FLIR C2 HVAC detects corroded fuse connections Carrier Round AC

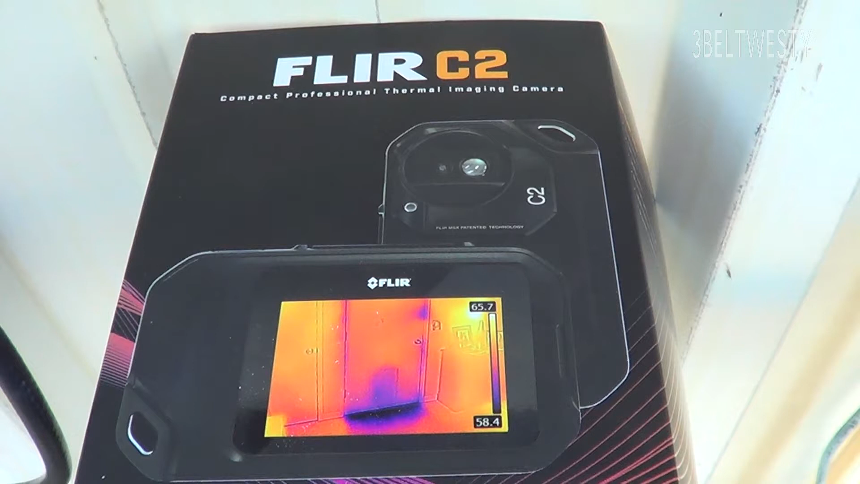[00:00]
We've got the Thermal Imaging Camera, the FLIR-C2.
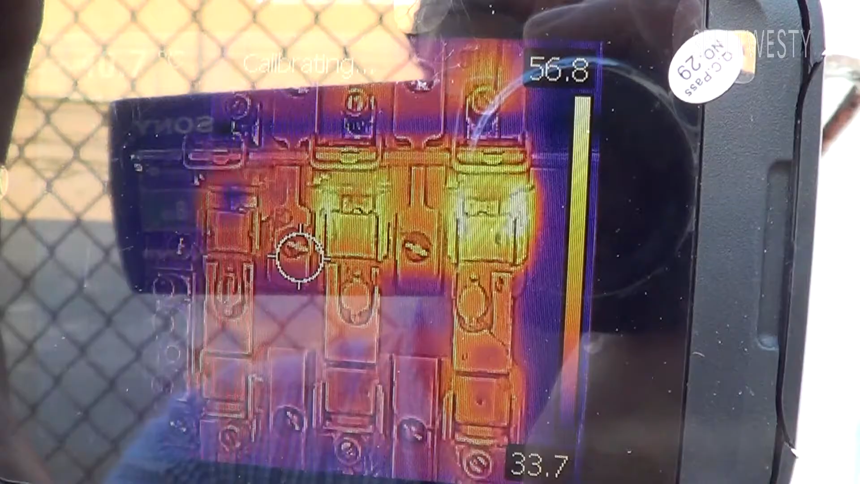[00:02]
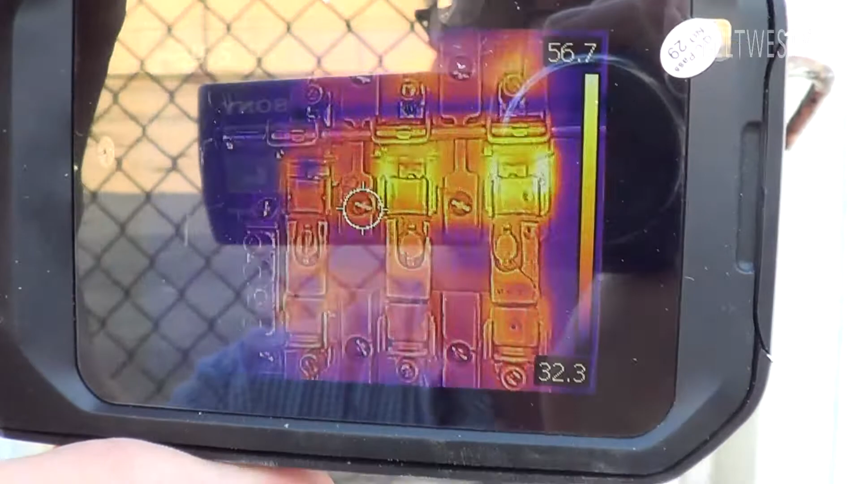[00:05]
You can see that the two of them over here are much hotter.
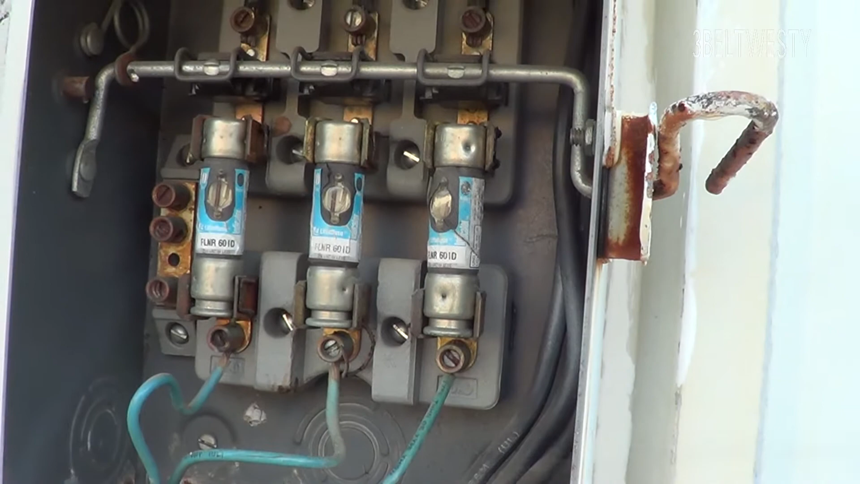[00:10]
You probably should shoot this video at night. But, probably should check the connection on those videos there.
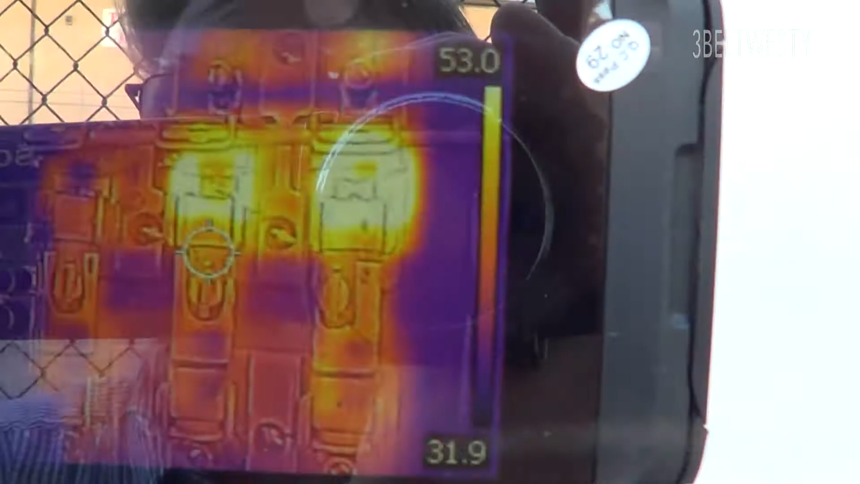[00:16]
Like what the imaging device on there.
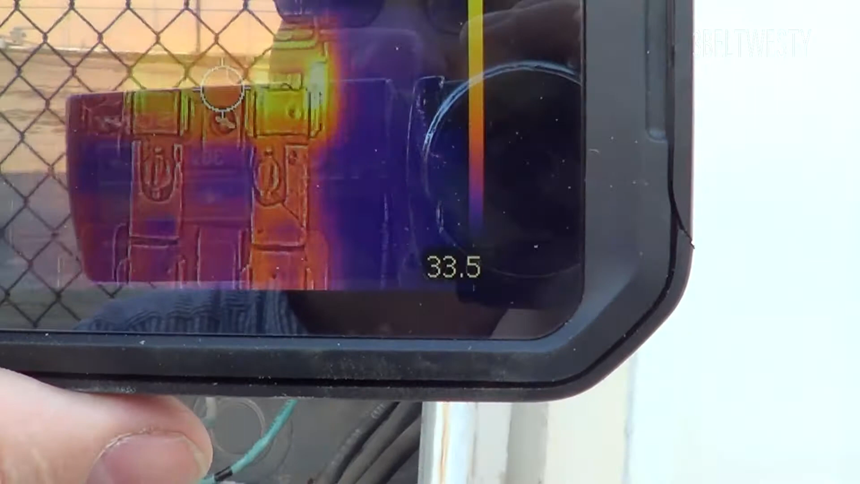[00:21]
The hottest one is about 66 degrees C.
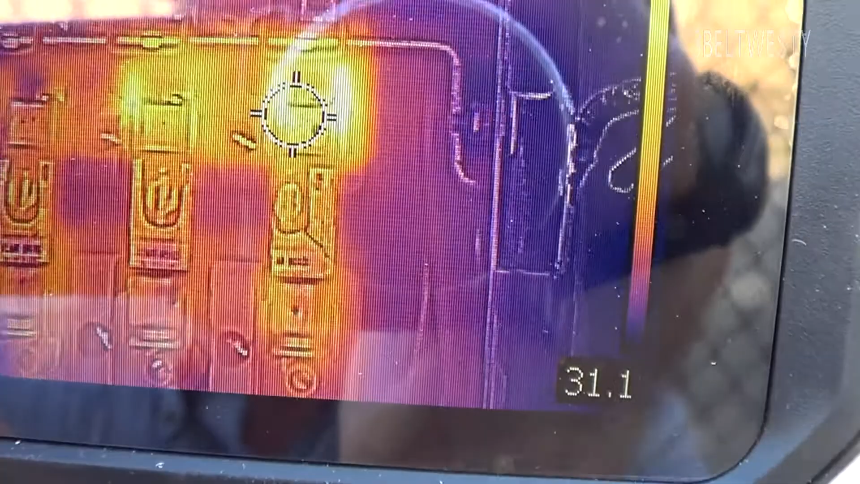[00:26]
It's got the highest temperature on it.
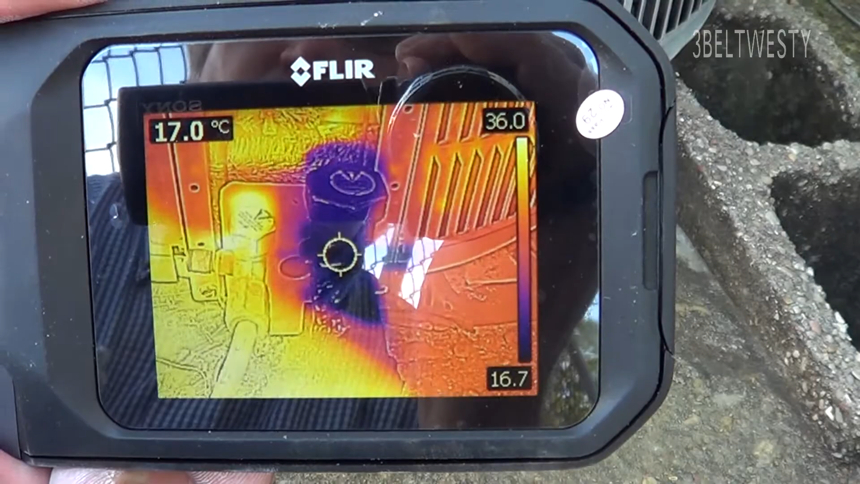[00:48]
On screen: spot 17.0°C
That's the liquid line there. The suction line is actually insulated so it doesn't really show up. Let's get the camera up and go into the attic area and see I've got a lot of light heat. Heat lost up in there.